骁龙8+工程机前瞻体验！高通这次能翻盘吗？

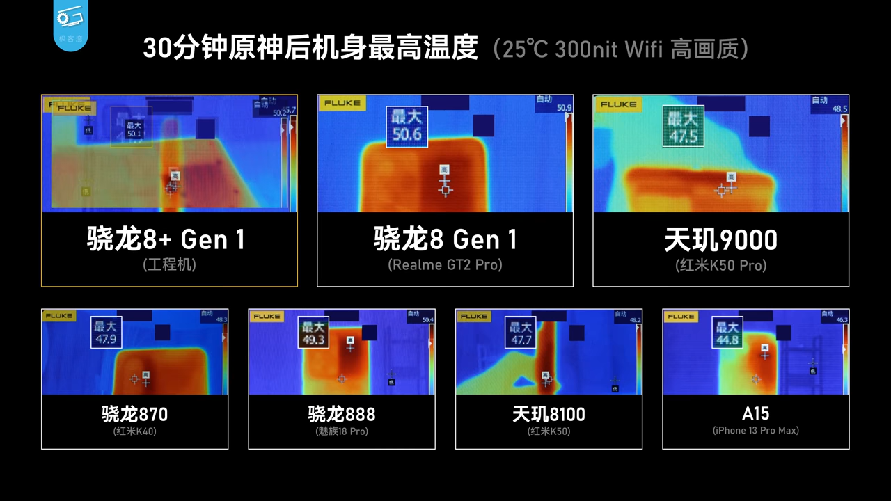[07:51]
测下来边框温度倒是还行最高44.7度但是背面由于开了孔热成箱仪可以直接拍到里面的主板了那可能就没什么参考意义了肯定会拍的比较热嘛这个芯片的功耗相比小龙8是降